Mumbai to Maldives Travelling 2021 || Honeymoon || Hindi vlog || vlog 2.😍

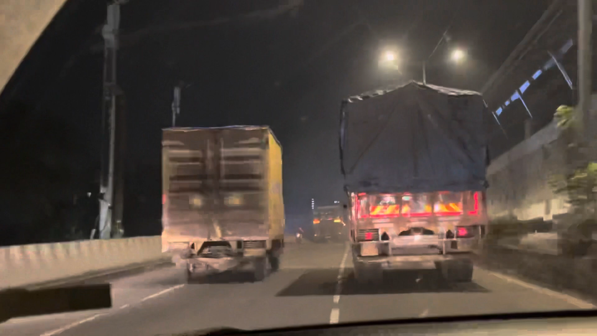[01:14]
कब हम लोग एरपोर्ट पहुंचेंगे और इस टाइंग पर हम लोग को बद खाली-खाली
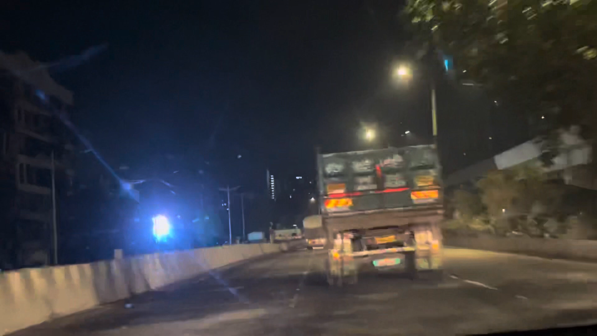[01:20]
रोग सा लिकरा था और वैसे भी अभी मतले यह एक तम अली मॉनिंग था आप देखी रहे होगी कैसे अंदेरा-ंदेरा है तो बस
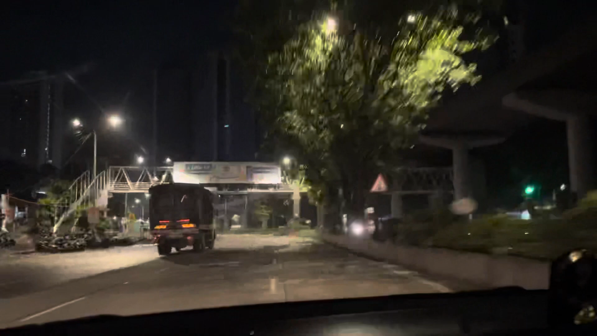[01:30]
ऐसे ही तो देखते हैं कि कैसा होता है सफर हमारे स आप बने रहेगा